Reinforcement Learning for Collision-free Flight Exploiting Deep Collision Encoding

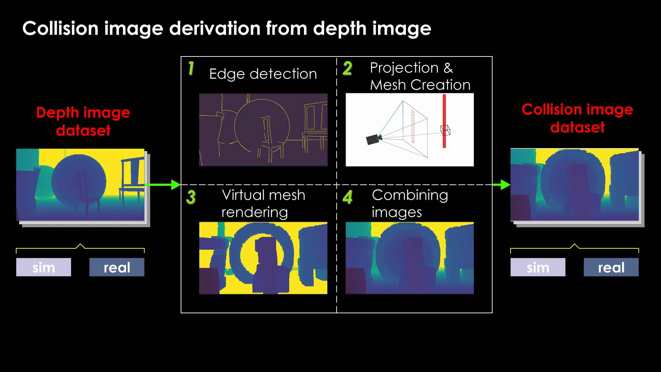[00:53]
We create virtual robot-sized meshes centered at 3D points corresponding to the edge pixels in the depth image and render them. These images are then combined with range-adjusted depth images to obtain a collision image that accounts for the robot size. We train the deep collision encoder or DCE to encode depth images into a highly compressed latent representation from which collision information can be derived using a decoder.
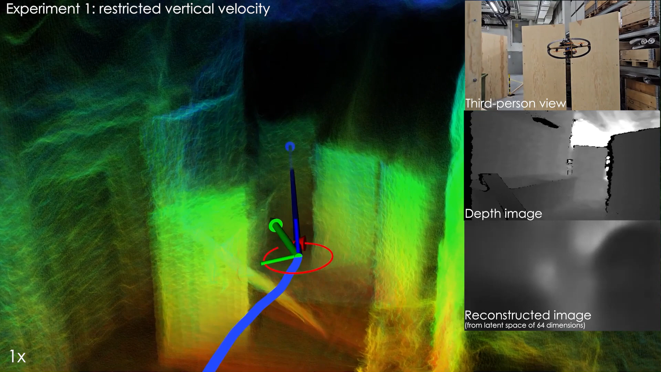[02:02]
The policy accelerates and decelerates as required to safely navigate the robot to the goal despite sensor
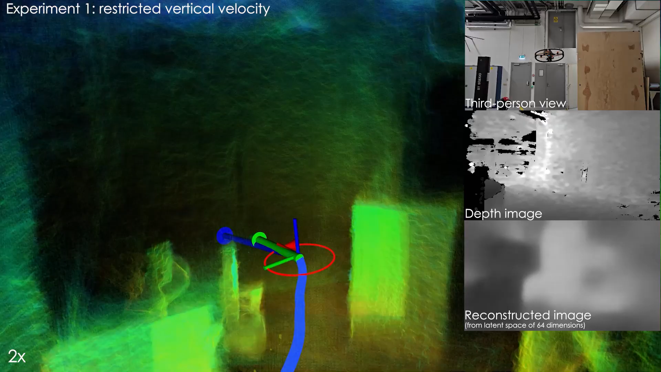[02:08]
noise and invalid pixels in the real-world depth images.
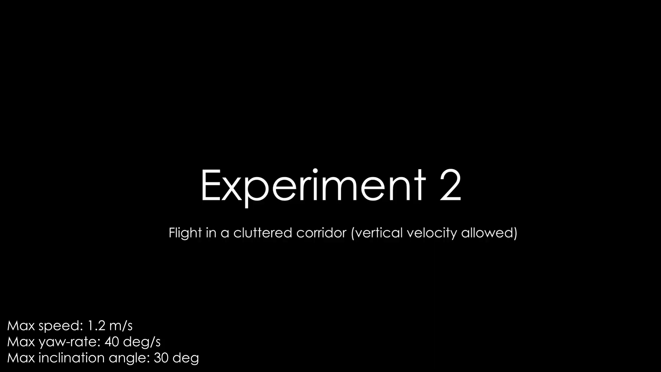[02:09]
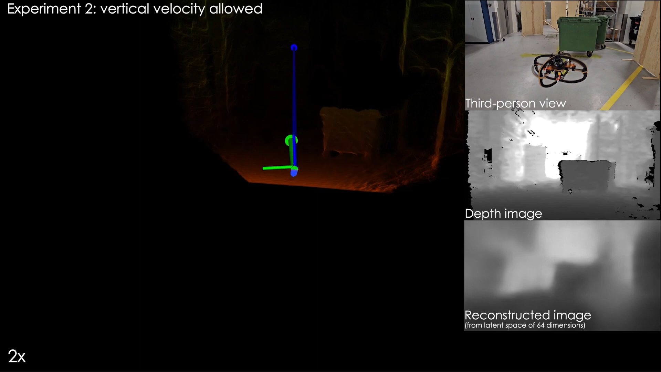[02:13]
In the second experiment, the vertical velocity restriction is removed and the robot takes the natural collision-free path that
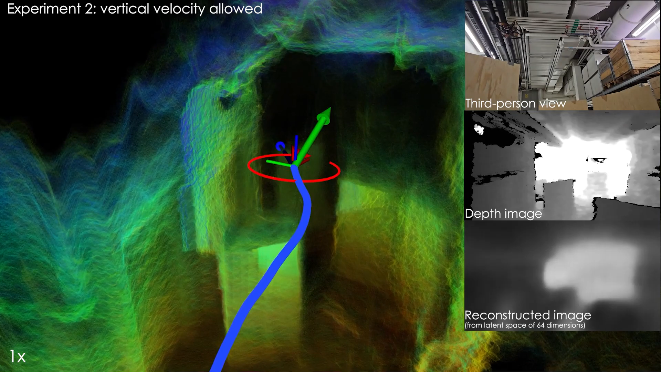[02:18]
involves flying above the obstacles to reach the goal location.
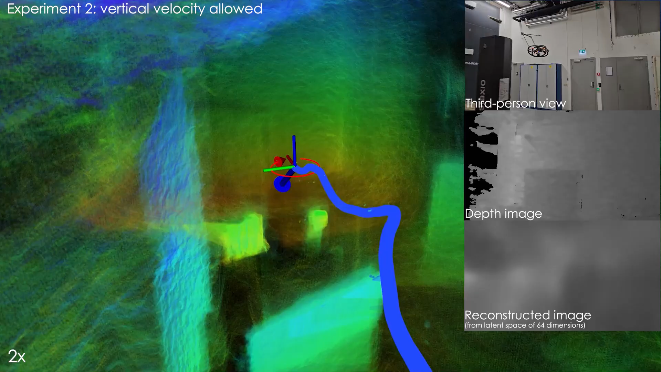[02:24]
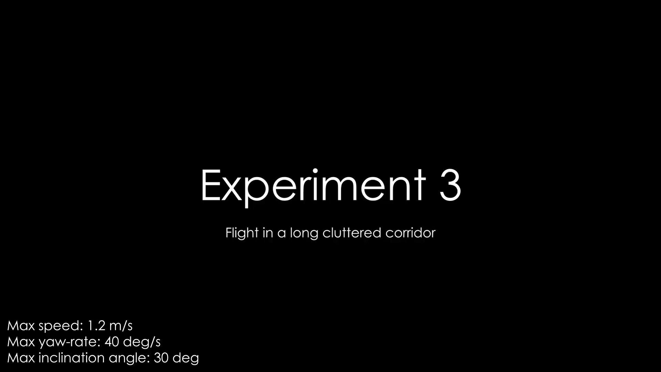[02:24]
In the final experiment,
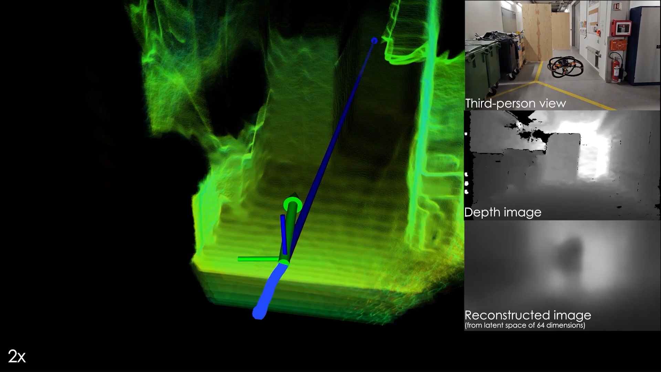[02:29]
the robot navigates a different environment with panel obstacles with restricted vertical velocity and chooses an intuitive path to reach the goal.